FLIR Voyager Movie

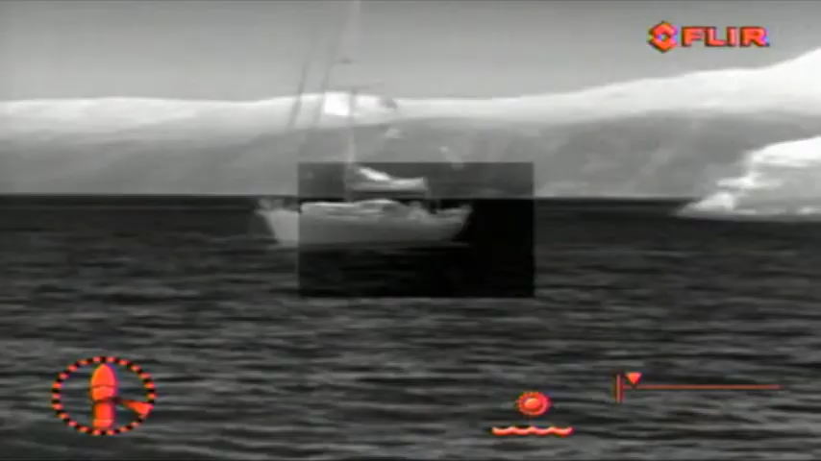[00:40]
Or a telephoto image can be nested inside a wide-angle image.
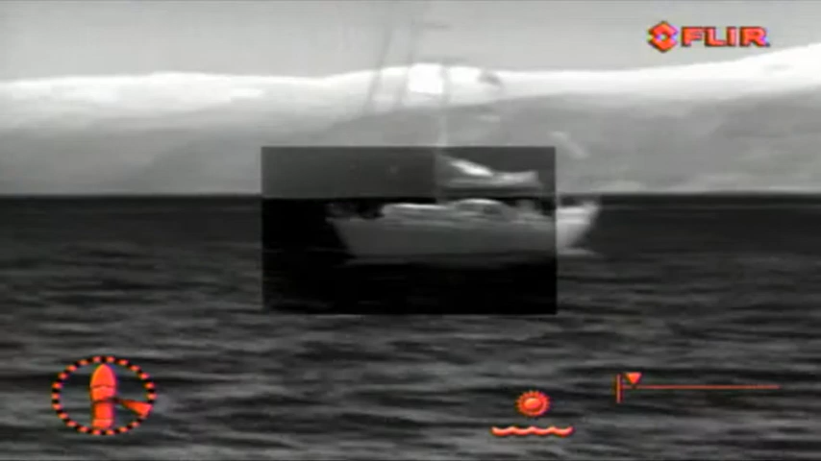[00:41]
It gives you a broad view of your immediate surroundings with
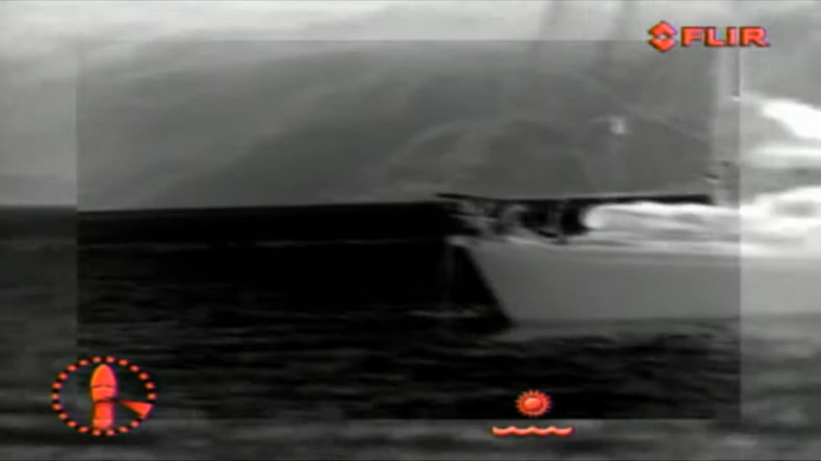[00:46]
greater detail of distant objects in the center of the screen.